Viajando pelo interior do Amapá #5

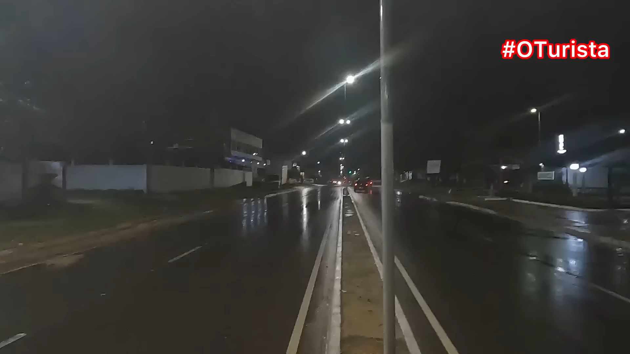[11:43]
Galera, agora caiu aqui uma chuva, deu uma diminuída um pouco, né?